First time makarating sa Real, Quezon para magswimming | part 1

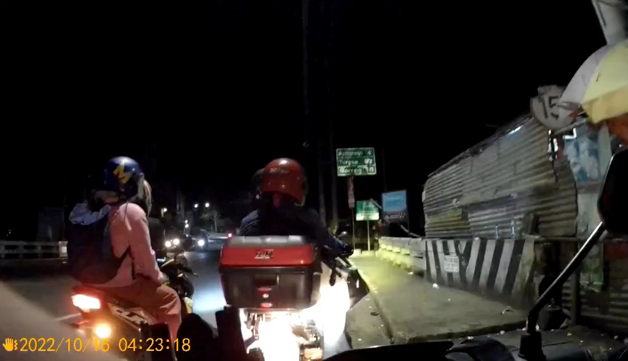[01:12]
Ayun mga kasundot, nandito na kami sa Tikling. Ayun oh, hinto muna kami saglit kasi may hinantay pa isang ano, kasama. Pero may isa pa sa Teresa, bali limang motor kami. Lahat. Wow! Umatuloy yung iba. Ayun oh, paho na kami ng Antipolo at time check 4:26 ng umaga kasi may hinantay kami. Ayun, abang-abang lang mga kasundot.